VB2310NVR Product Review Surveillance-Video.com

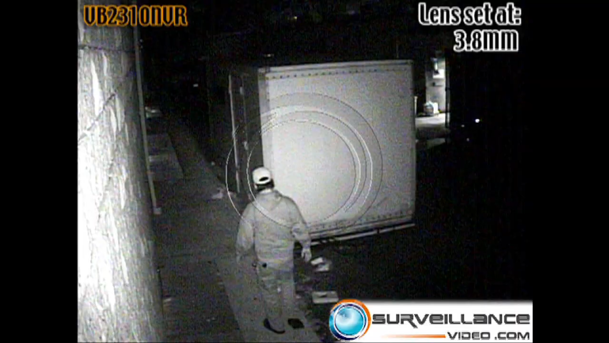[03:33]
Here is a sample of the footage that we use.
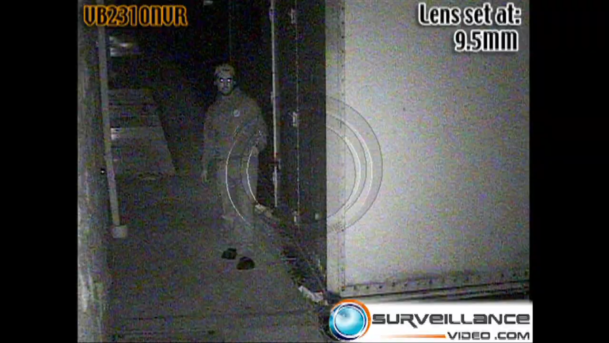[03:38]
Thank you for watching our product review on the VB2310 and VR camera made by CMB.